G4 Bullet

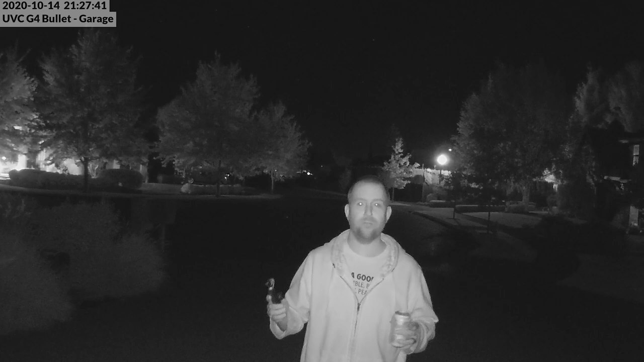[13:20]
leds okay here we have the g4 bullet camera with its onboard ir leds what i'm going to basically do here is just kind of take a walk around i'm going to walk down on the sidewalk and sort of walk in front so you guys can see just generally what it looks like when people are caught on this camera at night and then i'll try to replicate exactly the same thing for the other two cameras and then we can sort of compact come contrast and compare uh the results here so
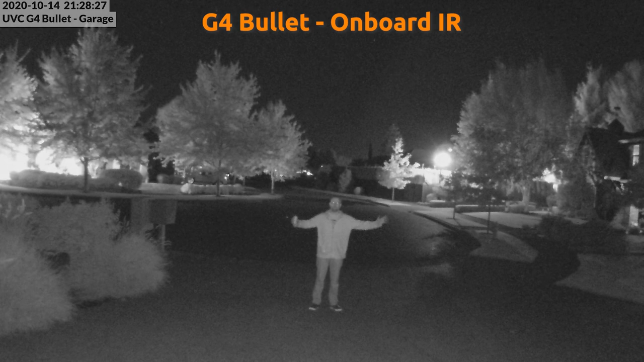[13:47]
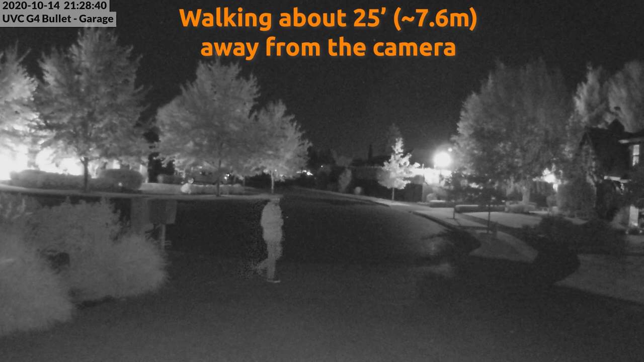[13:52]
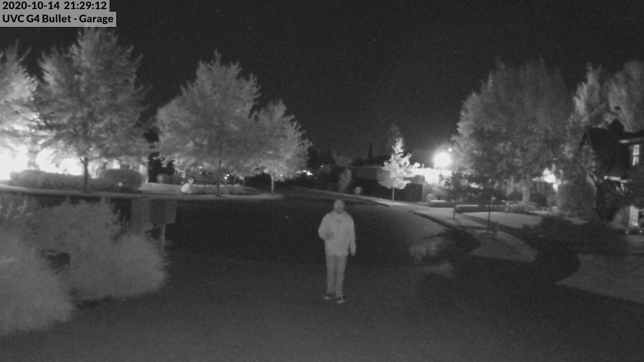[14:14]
okay now we have the g3 bullet camera with the onboard
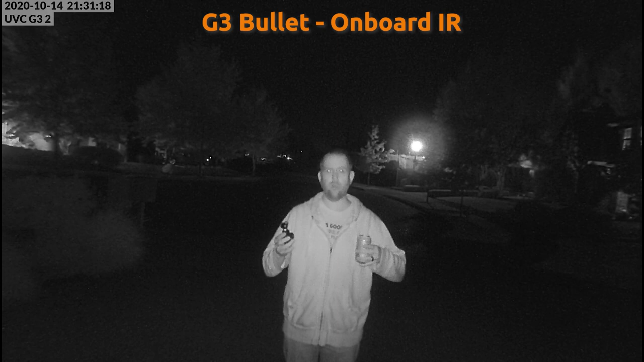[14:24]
ir only the onboard ir on the g3 has always been not spectacular that's why they had an ir extender and that's why i originally did the ir illumination video so hopefully you can see that it's probably not as good as the g4 bullet but we'll see after i review the footage at the end okay let me do my little walk around so we can compare and contrast so
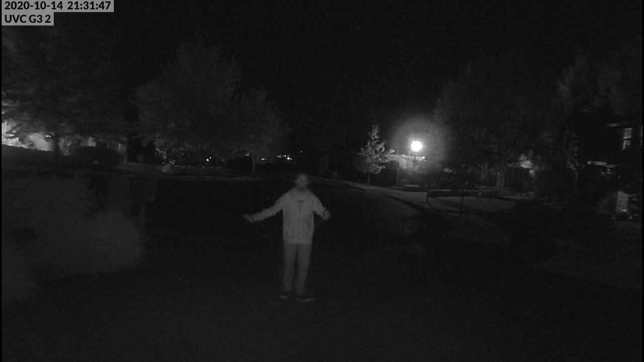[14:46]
so so
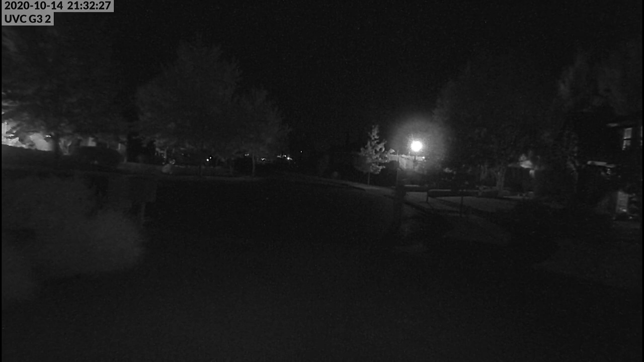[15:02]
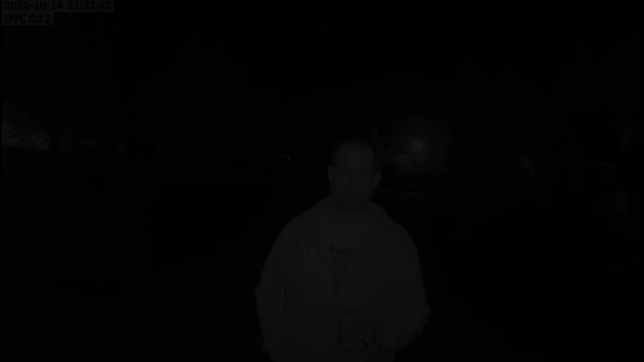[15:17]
All right, now we have the G4 Pro camera with its onboard IR LEDs. Let me do my walk around, and then we can see what that looks like as well.
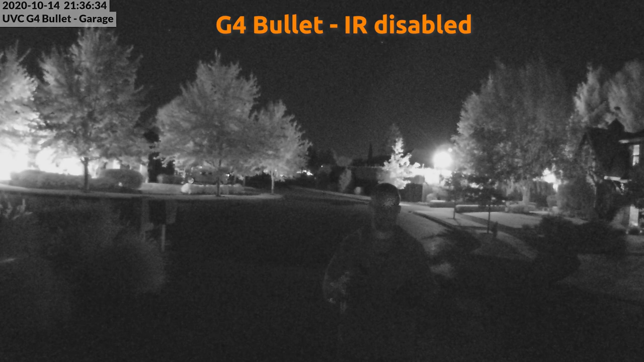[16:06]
Let's go ahead and flip on the onboard IR. There we go. You can see I am now lit up. Now we're going to set it on auto without LEDs, and then we're going to turn on the external IR illuminator.
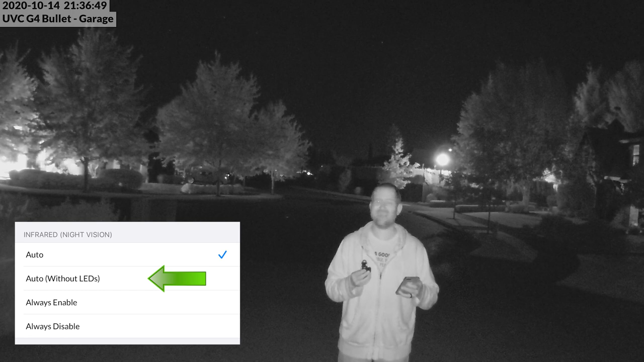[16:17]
All right, here we are with the IR LEDs turned off on the G4 Bullitt, but turned on on the external illuminator, which is sitting about six inches above that G4 Bullitt. Let me do my circuit one more time so that we can compare what it looks like with the external IR illuminator.
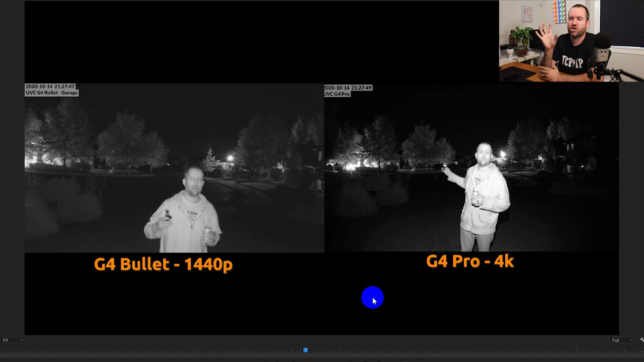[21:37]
g4 bullet versus the g4 pro
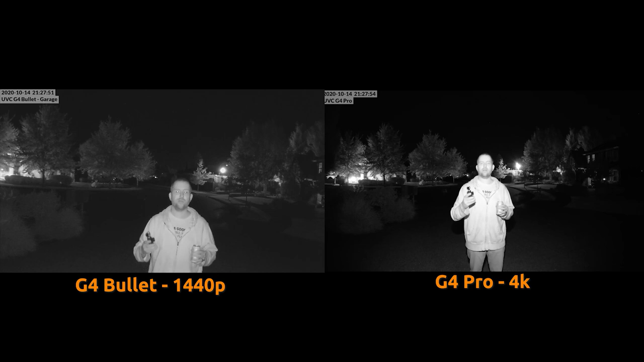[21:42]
and both of these are just using the onboard ir one thing to keep in mind also is that these were shot separately right so i only had one ir on at a time so that i wasn't like blasting two cameras worth of ir which would kind of skew the results of this side by side comparison but for this night footage you can see pretty clearly and here's where i'm going to sort of do my
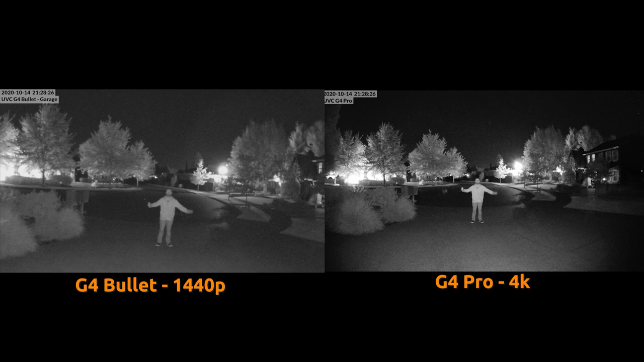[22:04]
walk around right you can see pretty clearly that the g4 pro night footage is much much clearer than the g4 bullet but you can also still kind of see that there's someone walking by now whether or not let me pause
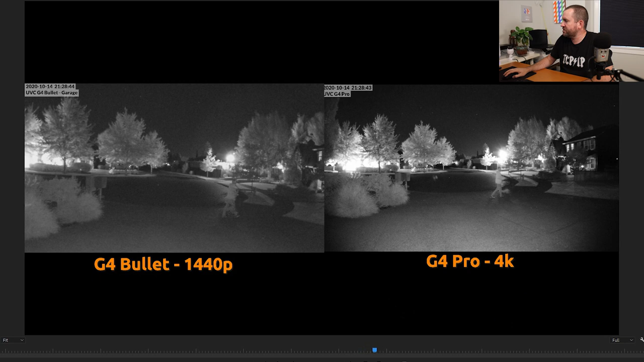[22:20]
it right there let me scooch that back a little bit and pause it all right so look right here so here's the thing right this this g4 pro camera again 250 more expensive than the g4 bullet
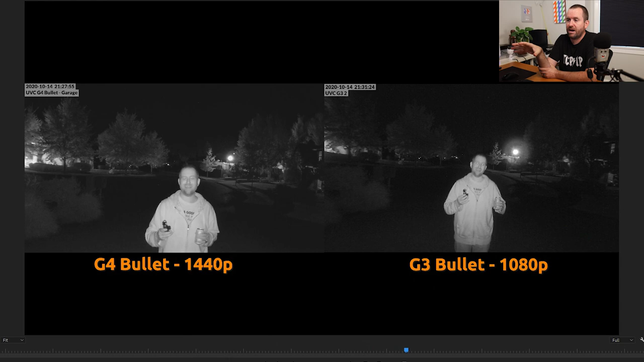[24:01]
bullet versus the g3 bullet and again right away you can see that when i'm standing close to the camera so this is you know both of the onboard irs for both of these cameras when i'm standing close to the camera the picture is okay like right here in in this case i'm about five or six feet away from the camera but here's the difference the g3 bullet with its 1080p and sort of like weaker ir look at this as soon as i step further back look how much darker the g3 bullet is and then when i do my walk across the screen here you're gonna see that like it looks like a ghost is walking across the g3 bullet camera like you cannot even